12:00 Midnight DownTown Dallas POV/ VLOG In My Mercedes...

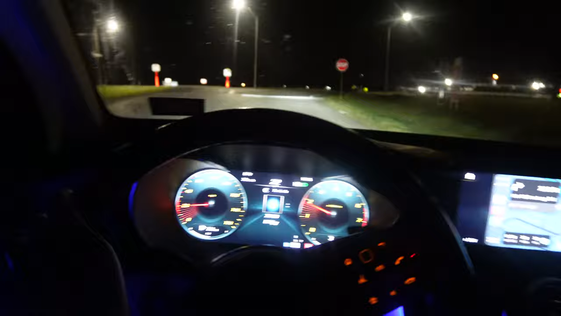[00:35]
we get on the freeway but we trying to get to dallas
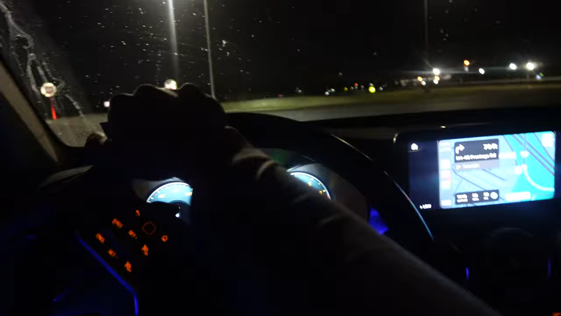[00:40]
to show y'all all the lights so i don't want to keep y'all bored and stuff watching this shit but yeah are we getting on here too oh yeah oh yeah all right i'll get back to y'all when we get to dallas why this dumbass
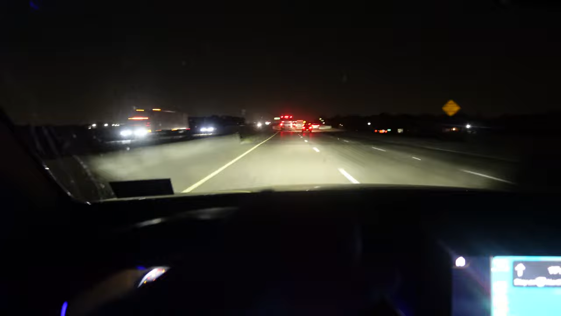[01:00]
truck all the way in front of me here let me see if i can get up closer to show you guys but why the fuck is this truck this is a fucking greyhound why is there a greyhound in front of me right now like nigga aren't you supposed to be in the right lane bro get out my shit get out my shit bro i ain't gonna lie this truck and this greyhound fucking pissing me off yeah getting fun of they ass y'all look at the city it's so beautiful and my car is dirty as fuck and
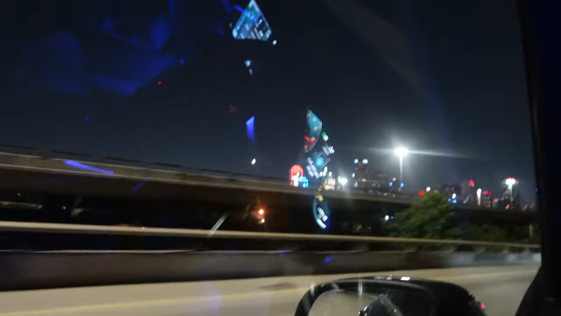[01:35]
shit but yeah oh i'm supposed to go west we
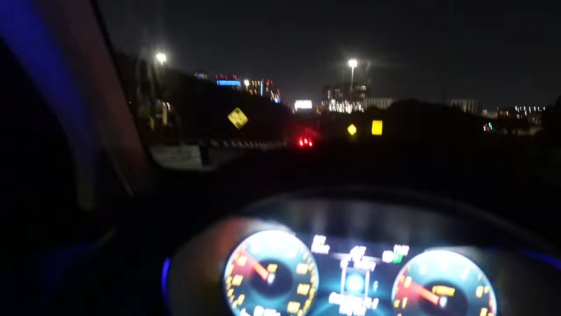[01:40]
have finally made it to like all the city shit
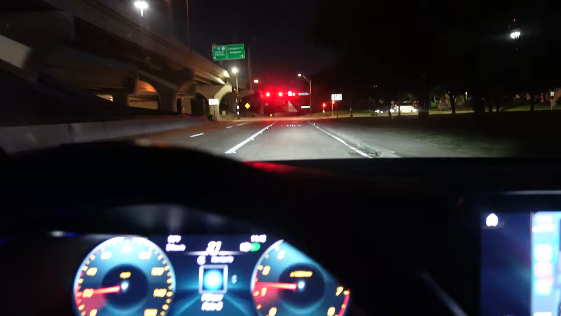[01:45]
in downtown how did i get here i have no clue where are we gonna go we're gonna turn right
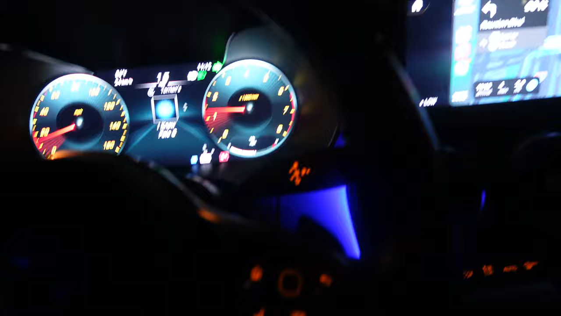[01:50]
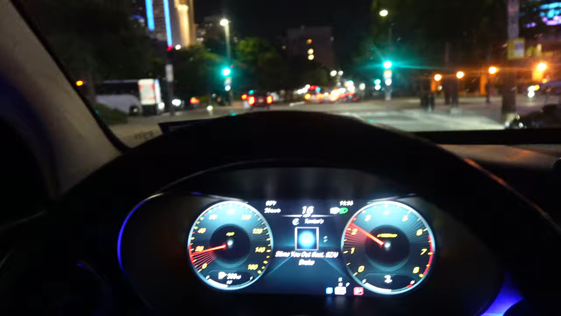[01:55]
this is amazing amazing low drive you see beautiful women all throughout here
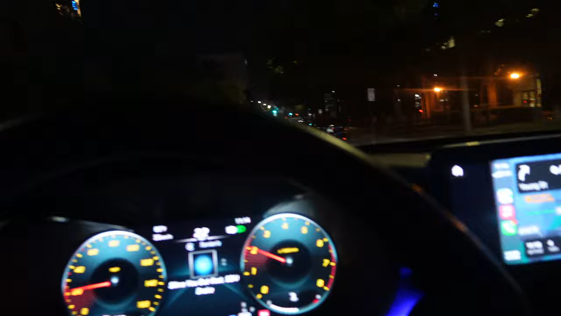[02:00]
in dallas like damn i wish i didn't dress like no bum today i get out and talk to some for y'all but i dress like a bum they all out right now y'all see them walking
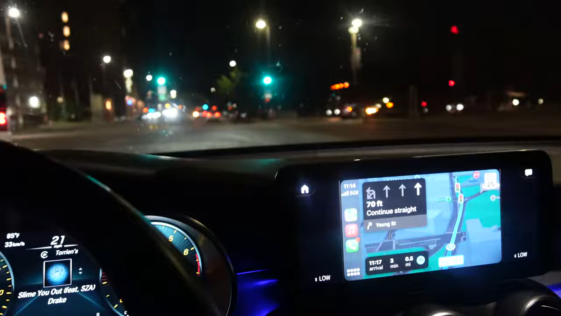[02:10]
it's just people dressed in glitter everywhere right now what is going on today why are people dressed in glitter
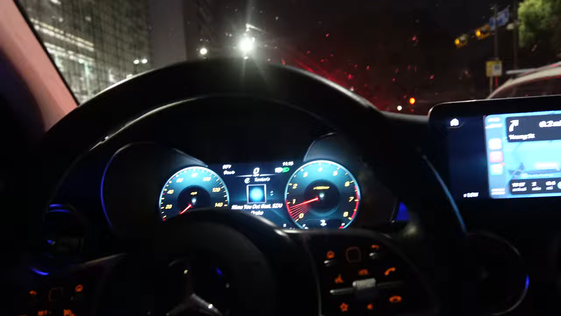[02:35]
yeah waiting for the light to turn red
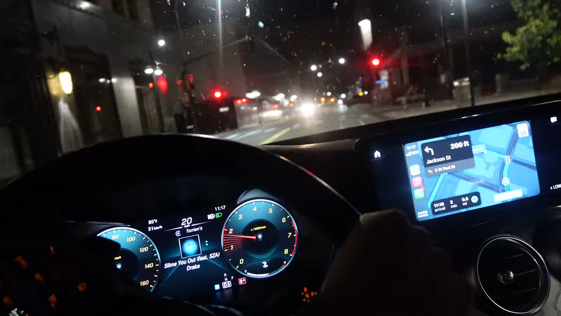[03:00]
oh shit it's dot sign i'm gonna go home though ain't nothing over here for real
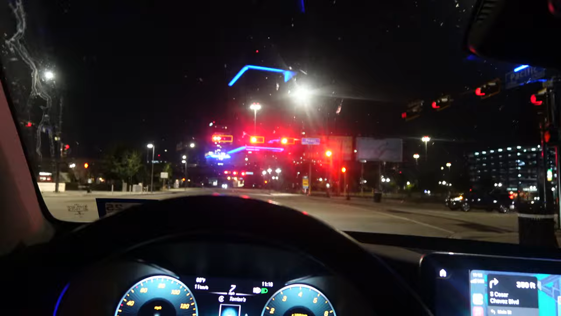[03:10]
it's smooth dallas is not like too pretty at night or maybe i need to go to fort worth maybe maybe next trip
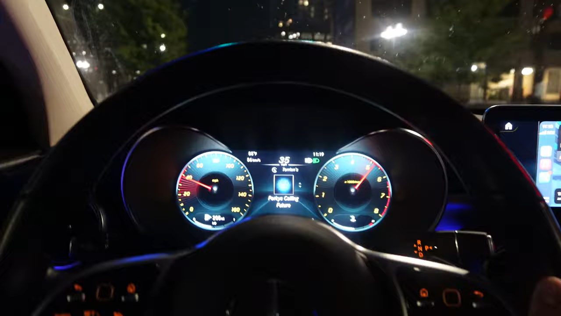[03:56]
oh i got a turn right here can't be doing dumb shit can't
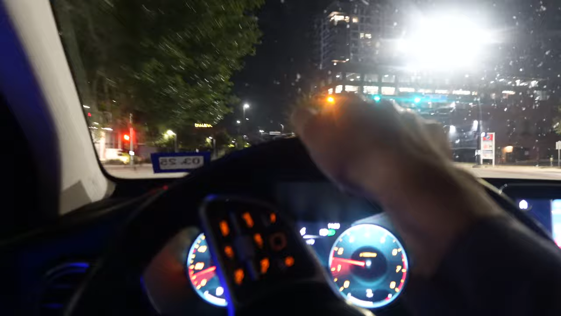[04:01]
be doing dumb shit oh i seen a cop he better not come for a nigga i seen a cop i put the camera down when i seen him though oh shit do i come over here bro
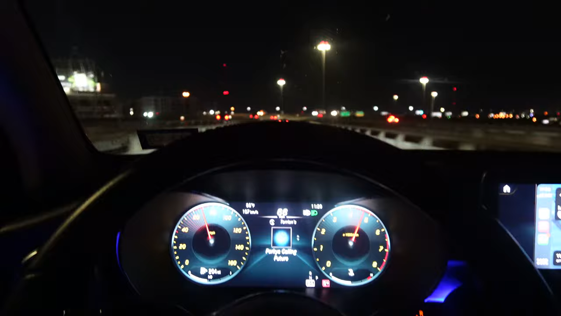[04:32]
yeah yeah yeah yeah yeah yeah yes uh oh fuck man what you doing boy what the fuck we're going 93 in this hole